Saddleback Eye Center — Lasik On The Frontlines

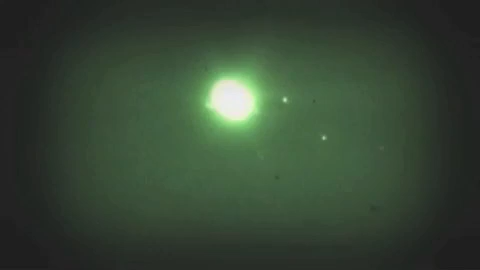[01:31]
Or goggles that can amplify the light of a star thousands of times and turn night into day.
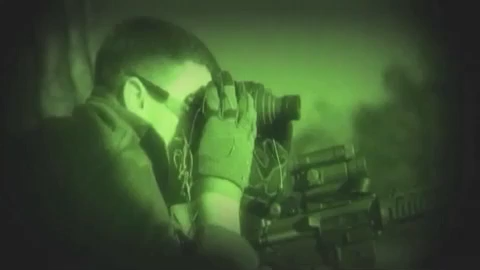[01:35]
It means a pilot sitting in a control room in New Mexico can track down an enemy on the other side of the world.